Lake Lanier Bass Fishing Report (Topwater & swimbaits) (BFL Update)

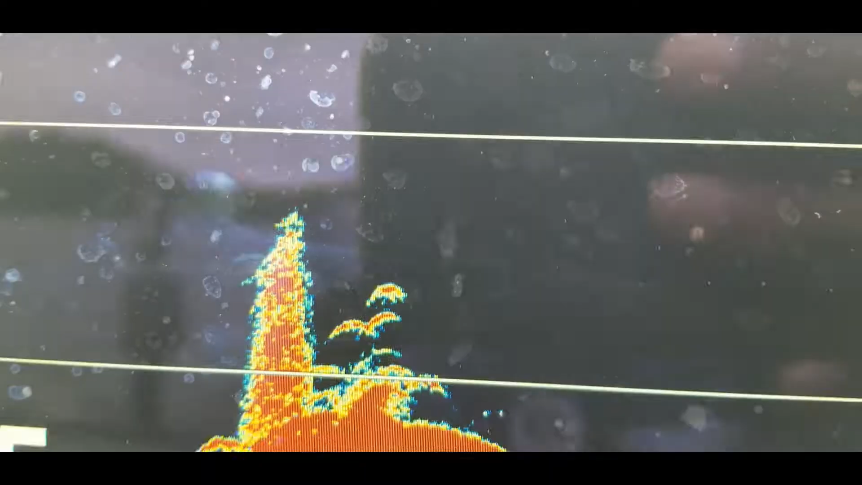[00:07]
all right guys that right there is showing me what I needed to see